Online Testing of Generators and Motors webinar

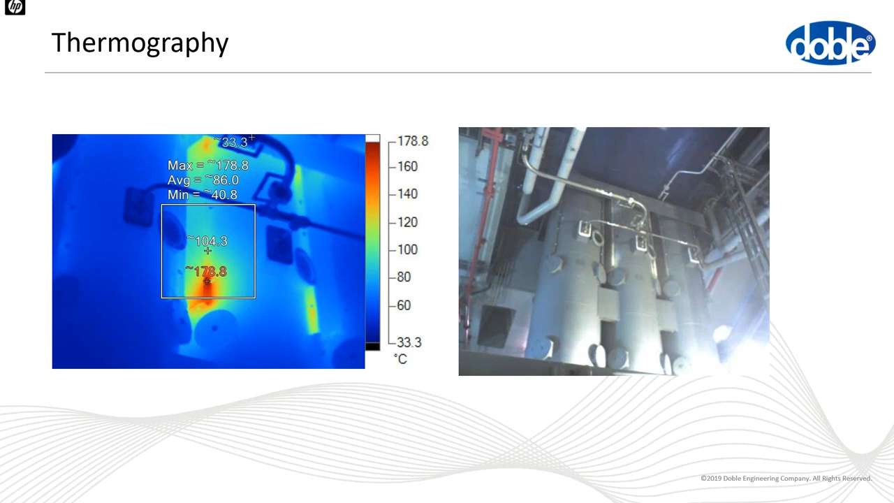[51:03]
On screen: scale top 178.8°C, scale bottom 33.3°C
uh, also where the, where the paint has been cooked away and, but it's even more apparent when we look in the infrared spectrum that the, um, that there are hotspots, um, generated by circular occurrence in this bus system.